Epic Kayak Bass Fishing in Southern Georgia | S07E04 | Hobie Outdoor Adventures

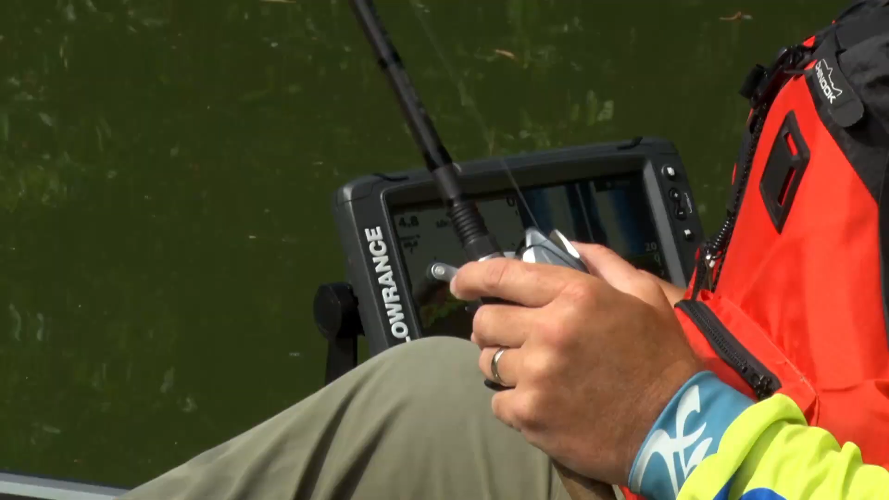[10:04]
I'm shooting out about 20 feet that side. And I'm picking up quite a few fish right on this little drop.